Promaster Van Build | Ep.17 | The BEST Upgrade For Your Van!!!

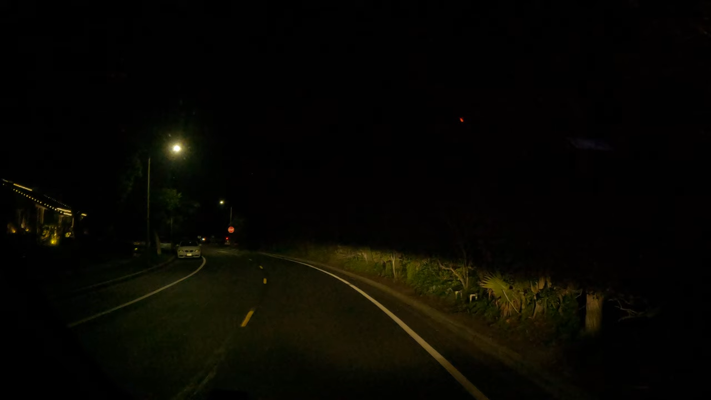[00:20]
this is the stock headlights and now for the light bar it just lights everything up it's crazy the best part about this install this whole kit with the
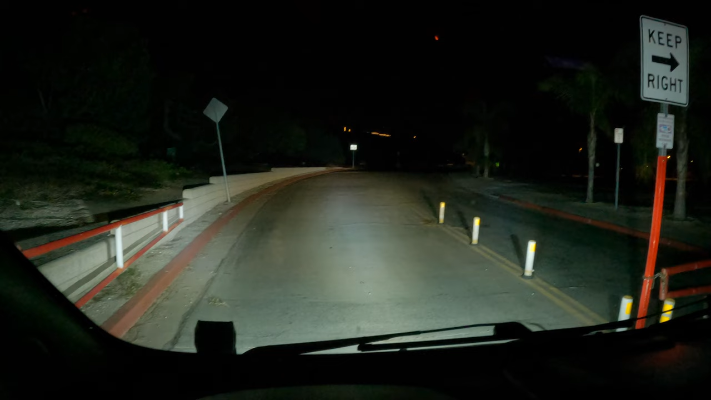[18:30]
It's just insane. It's like daylight. This is the stock headlights. And that's the light bar. And it's a really wide field of view. You can see. All the way off to the side here. Completely lights everything up. All the way. All the way over here.